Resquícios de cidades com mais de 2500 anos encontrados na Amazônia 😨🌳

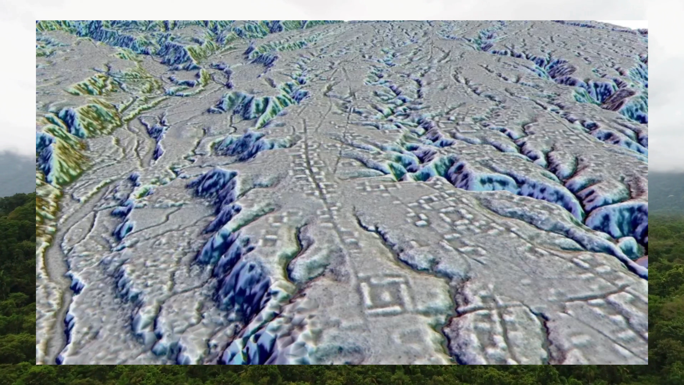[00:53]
deixou sua marca na região Uma densa rede de cidades interligadas, agora escondida sobre a floresta do Vale Upano no Equador foi revelada pela tecnologia do mapeamento a laser chamado LIDAR Os assentamentos descritos nas sites tem pelo menos 2.500 anos mais de 1.000 anos mais antigos do que qualquer outra sociedade amazônica complexa já conhecida O LIDAR,
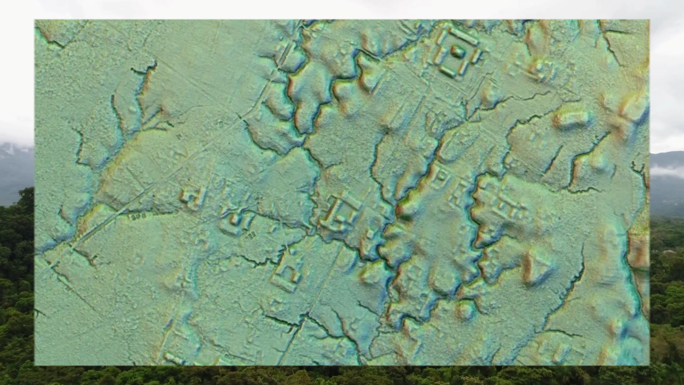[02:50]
são intercaladas com campos agrícolas retambulares e cercadas por terraços nas encostas onde as pessoas plantavam culturas, incluindo milho, mandioca, batata doce, encontradas em escavações anteriores Estradas largas e retas ligavam as cidades umas às outras e as ruas passavam entre as casas e os bairros dentro de cada porroá Contudo,